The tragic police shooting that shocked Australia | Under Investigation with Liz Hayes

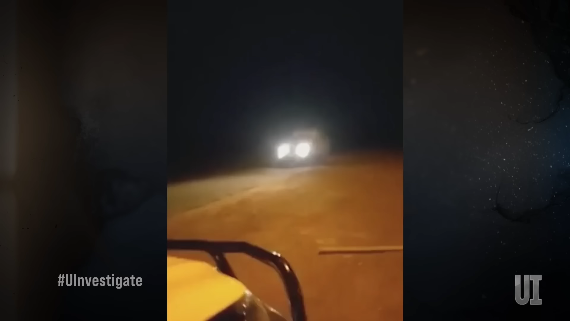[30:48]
When an ambulance arrives, the crowd assumes it's for Kumunjay. You're f***ing late. You're f***ing late.